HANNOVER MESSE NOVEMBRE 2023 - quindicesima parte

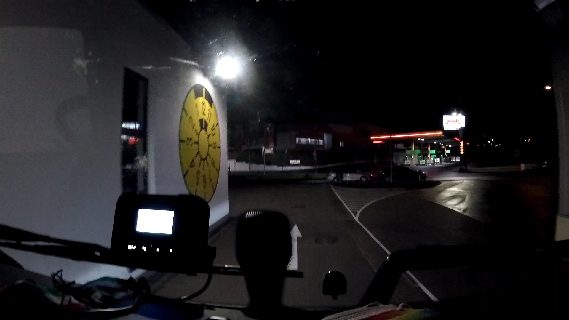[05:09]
Fantastico. Ho provato due volte, tutte e due le volte nessun rifornimento disponibile. Adesso buona, ce ne andiamo
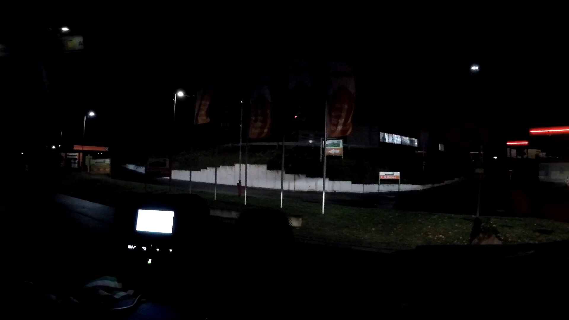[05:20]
a Orbrands a fare gasolio, andiamo in Austria, costerà, non so,
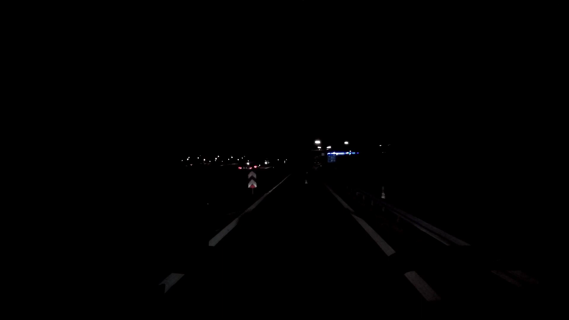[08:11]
Forse non è sta gran bella idea da quel che vedo. Ma d'altronde io ho già 4 ore e 10 di guida, quindi
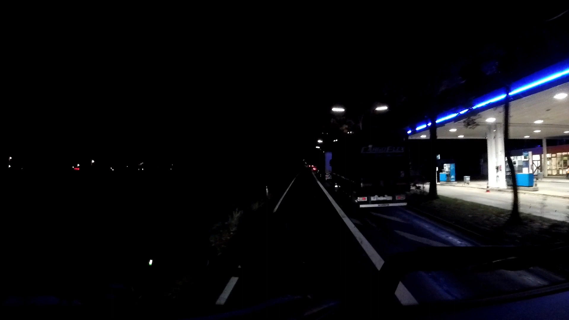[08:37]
devo cominciare a trovarmi un posto dove fare la mezz'ora, non i 45 minuti, devo fare mezz'ora. Adesso andiamo a vedere nel parcheggio.
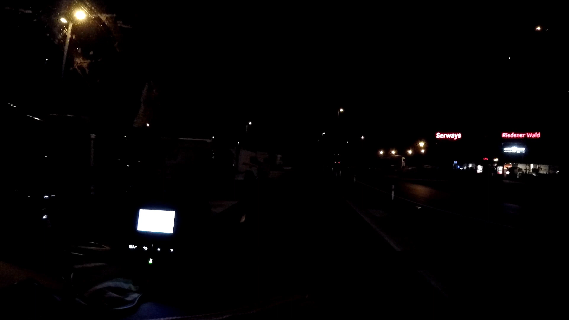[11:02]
guarda qua che largo che c'è.